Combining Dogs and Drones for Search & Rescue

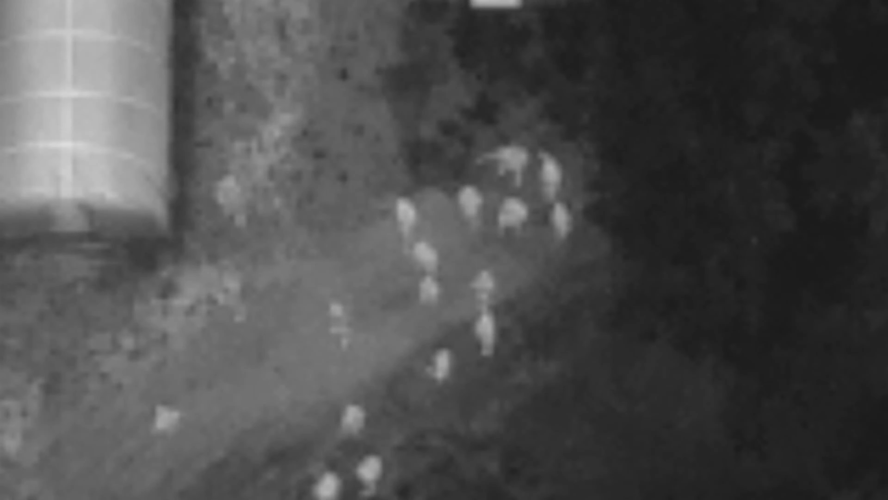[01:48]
Being able to use the thermal imaging to possibly find a person in that field.
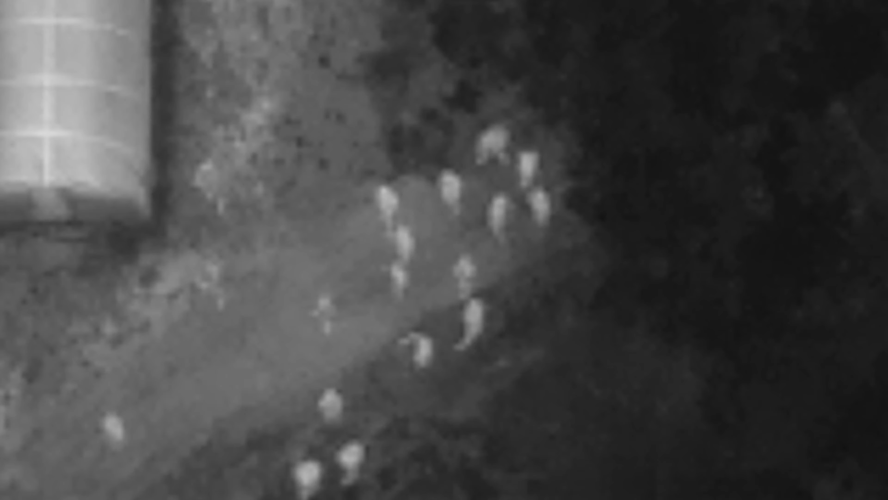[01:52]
Being able to just lead the canine team out of harm's way. If they're in the middle of a field and they can't find their way out of a given situation, that overhead view can sometimes be the difference between that canine team getting out safe.